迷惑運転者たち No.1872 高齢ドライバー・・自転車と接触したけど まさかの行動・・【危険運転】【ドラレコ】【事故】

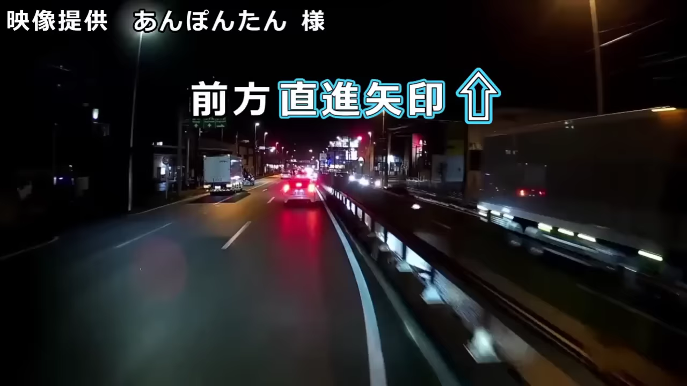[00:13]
っとっとっとパパーかやら、わざとか、それとも気づいてねえのか。
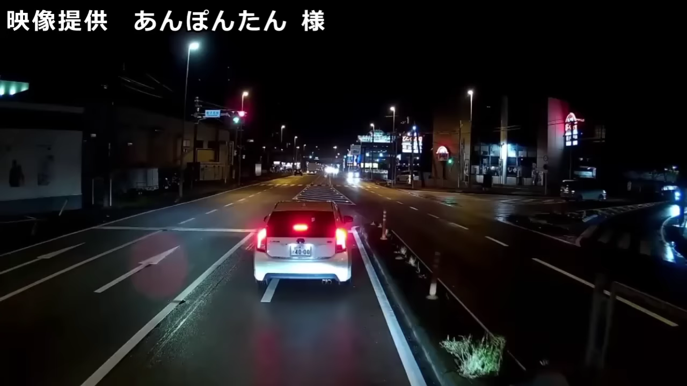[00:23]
これ対向車が来てないからいいんじゃなくて、結構歩行者が渡ってる時があるからな。そこだよ、一番の問題は。一番の問題は、まあ、信号を見ないことか。だよな。やっぱり世の中、アホでアフリカ、アフリカ、来たかもあんね。俺もアホか。どうも、すいません。